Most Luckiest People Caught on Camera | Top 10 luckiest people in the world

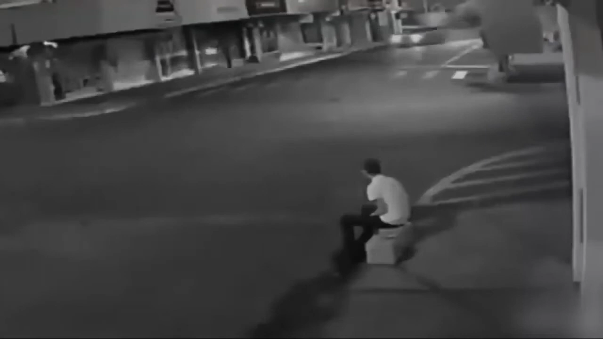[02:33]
بندہ جو سائٹ پر ایک بینچ پر بیٹھا تھا اس نے معاملے کو بھامپ لیا اور فوری اٹھ گیا اگر وہ ایک سیکنڈ بھی لیٹ ہوتا تو یہ گاڑی بلکل اس کے سر پر آ کر لگتی اور اس
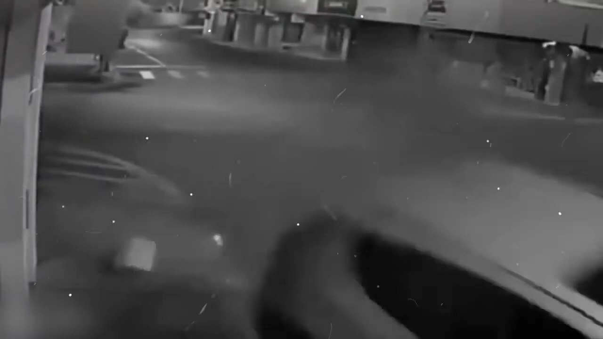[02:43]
بندے کی جان بھی جا سکتی تھی اب یہاں دیکھئے کہ یہ سائیکلز آوار بس سے کتنا بال بال بچا ہے یہ بس تیزی کے ساتھ جا کر ایک بلڈنگ